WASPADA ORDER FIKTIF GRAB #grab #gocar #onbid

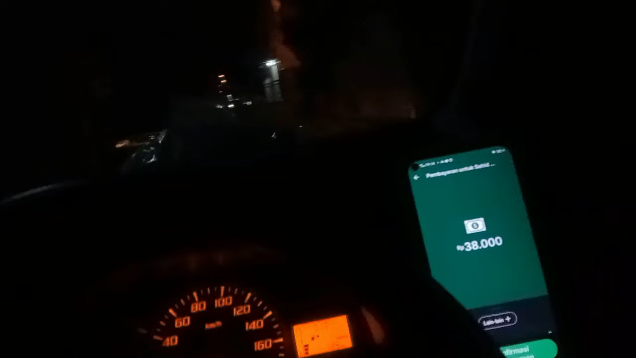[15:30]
Ini 38. Tadi tunai tadi argonya 30, dikasih 50, ada tips 12 sedulur.